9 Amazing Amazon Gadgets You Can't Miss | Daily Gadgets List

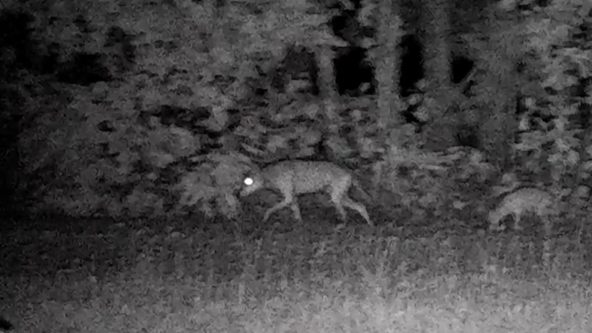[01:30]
With its advanced night vision technology, you can see in complete darkness, and the image quality is stunning.